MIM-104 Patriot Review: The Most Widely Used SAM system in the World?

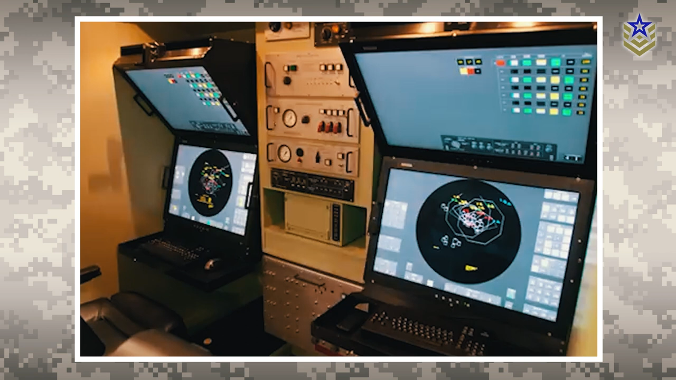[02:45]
the fourth component of the fire control station the electric power plant is the power source for the whole